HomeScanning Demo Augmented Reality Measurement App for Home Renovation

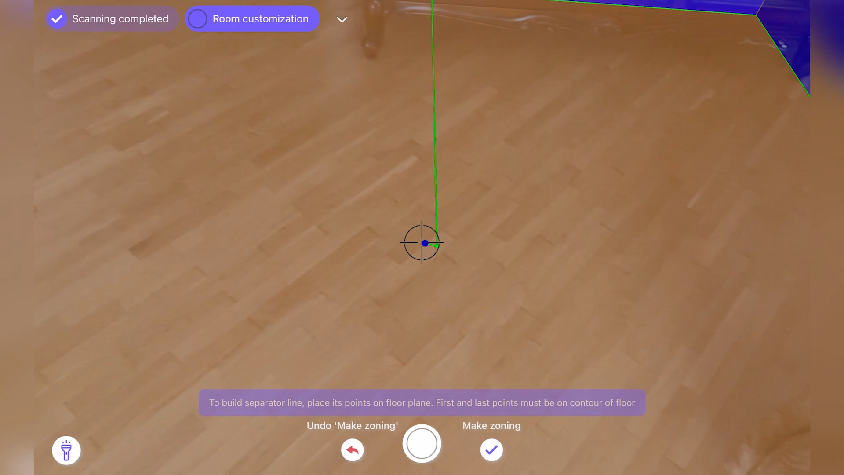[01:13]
Users can then visualize the reconstruction in augmented reality and simultaneously compare different material options to help with their choices.